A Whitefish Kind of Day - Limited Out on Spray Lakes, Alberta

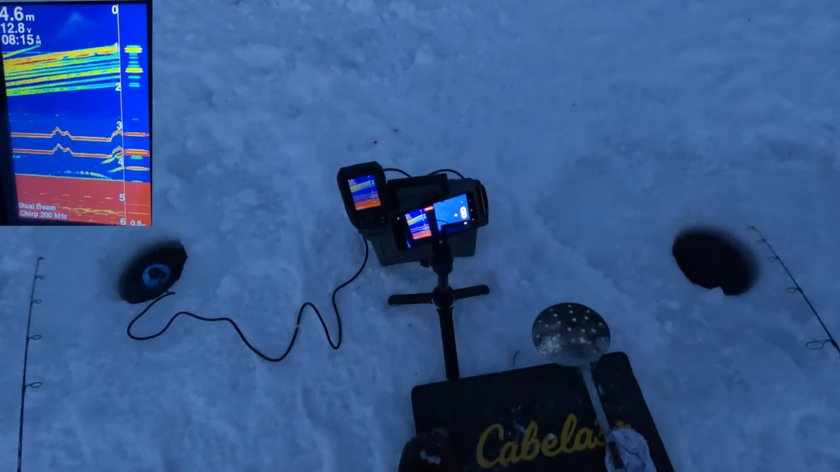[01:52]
On screen: depth 4.6 m
This is rising off the bottom, guys.
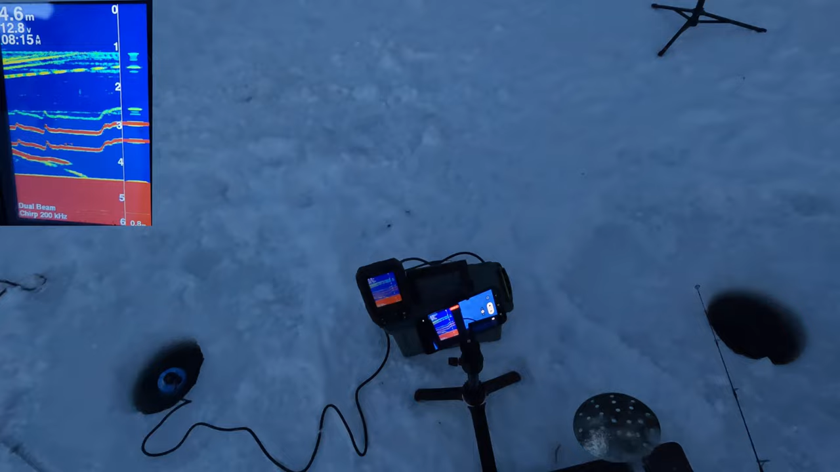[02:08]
On screen: depth 4.6 m
I think I gotta lower my jig a little bit. There you go.
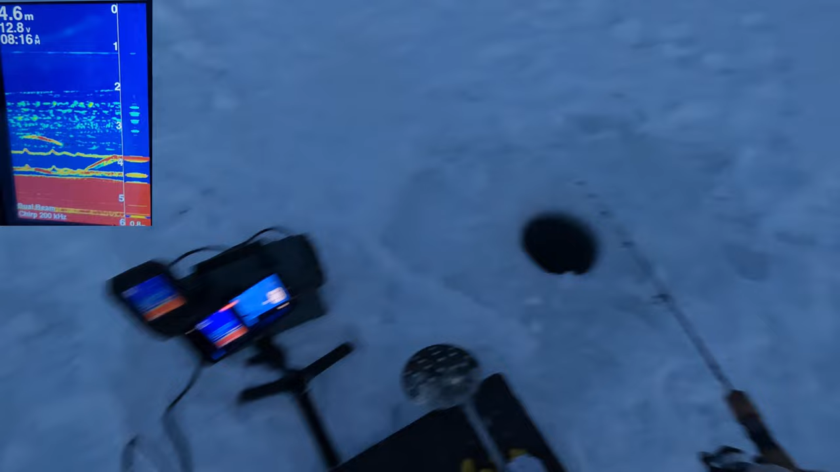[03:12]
On screen: depth 4.6 m
I'm getting bites on both right now.